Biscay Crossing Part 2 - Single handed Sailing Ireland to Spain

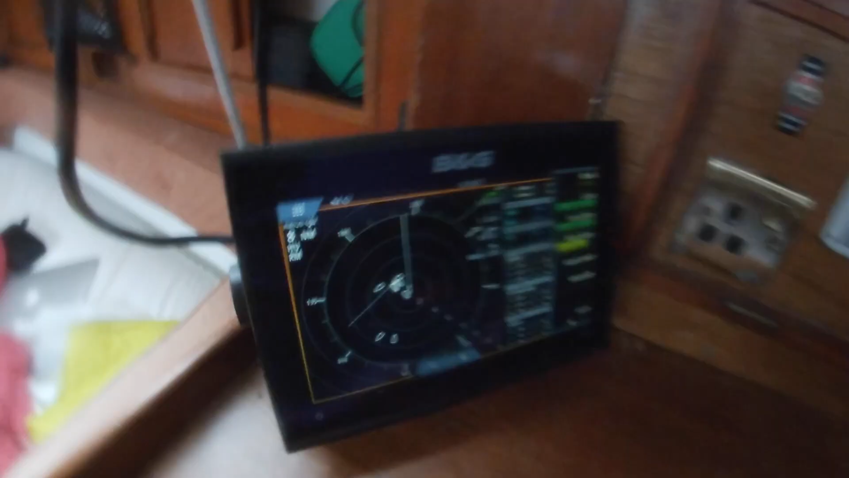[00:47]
This is the web of fishing boats I found myself in just
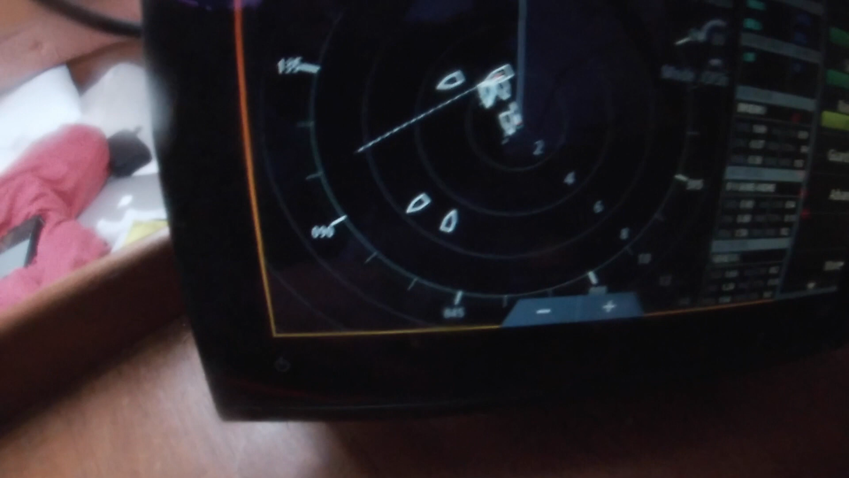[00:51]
passed that guy but you can see there's another heading straight for me so yeah more to do
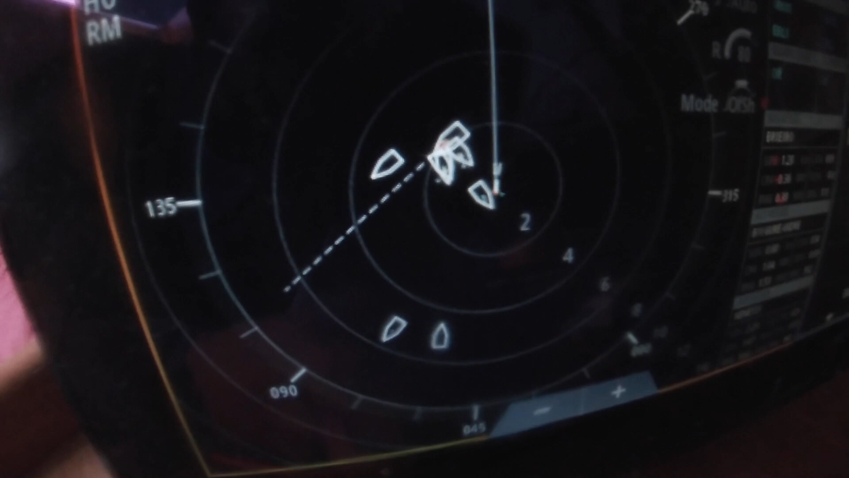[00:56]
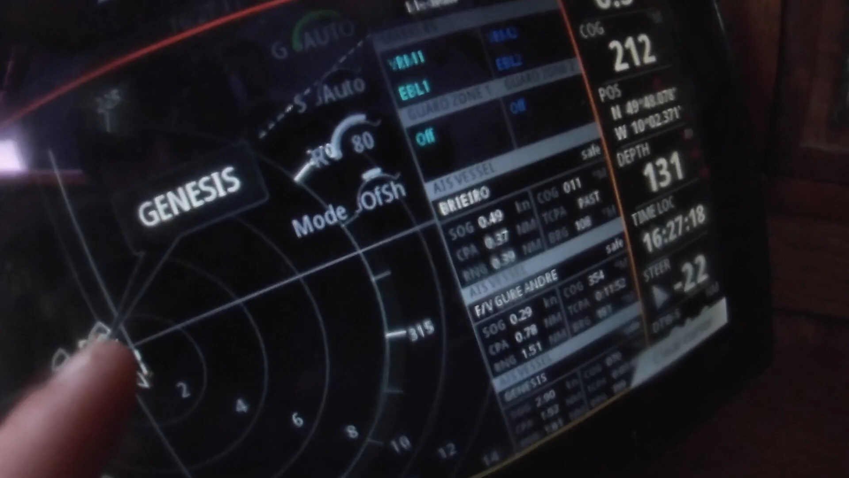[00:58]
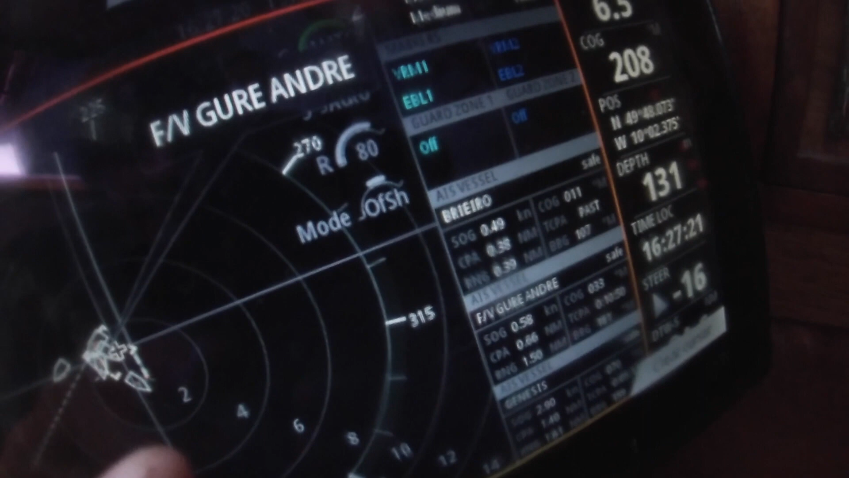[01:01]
yeah I avoided him earlier so closest point of approach